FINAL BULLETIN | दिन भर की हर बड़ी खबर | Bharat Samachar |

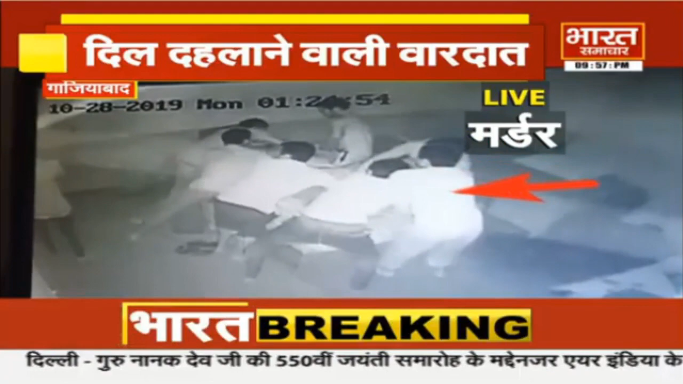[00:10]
हाथ पैर बाधा साबिर अली का यानि केरटेकर का फिर सभी मरी जोंने खत्या की और फराद में घटना दिवाली वाली रात की है बताई जा रहा है कि साबिर अली जब अपने कमरे में सोया